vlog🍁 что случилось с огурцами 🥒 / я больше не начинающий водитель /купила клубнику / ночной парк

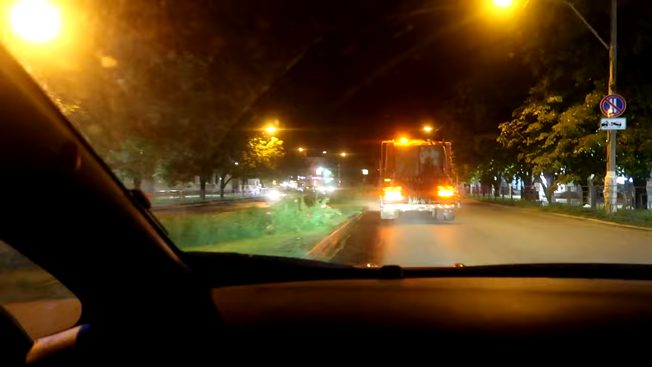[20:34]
Зато по чистой дороге. Машинка на дорогу моя. Другая.
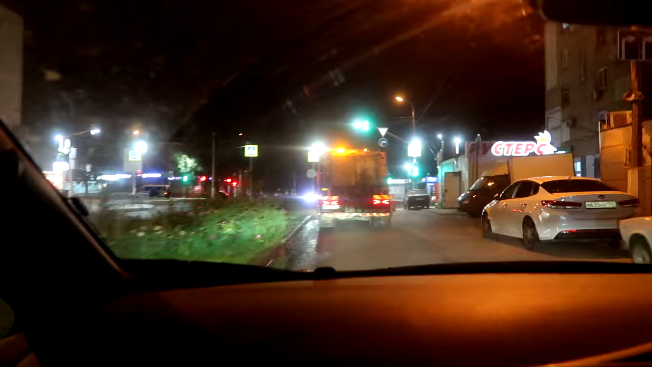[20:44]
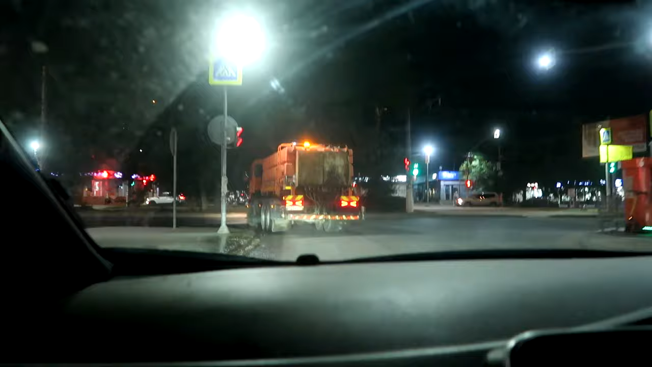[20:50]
О, у нее есть право поворачивать не в ту сторону. О, у нее есть право поворачивая.